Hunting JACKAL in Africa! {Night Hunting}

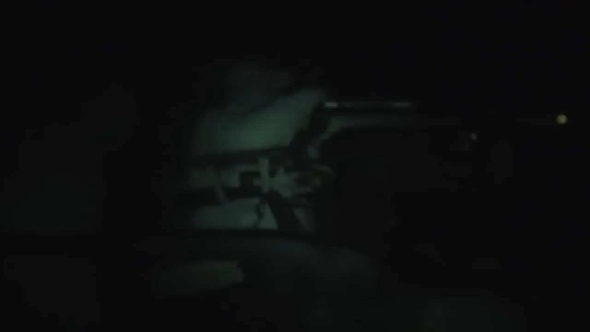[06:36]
Well, Judd did it again. Last stand of the night. Shot one.